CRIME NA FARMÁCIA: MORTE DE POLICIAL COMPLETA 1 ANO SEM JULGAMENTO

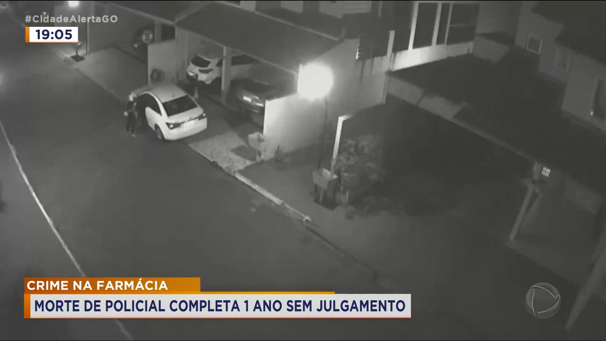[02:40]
Lá, o senhor João teria visto pela primeira vez a face verdadeira do Felipe Gabriel. Ele, agressivo, gritando, agredindo verbalmente a filha dele. E nisso, ele pediu que aquilo ali parasse, tocou ele dali, ó, vamos parar com isso aqui. E aí o Felipe Gabriel já teria mostrado ali mais ou menos o que ele planejava fazer. Ele sacou a arma e deu um tiro para cima.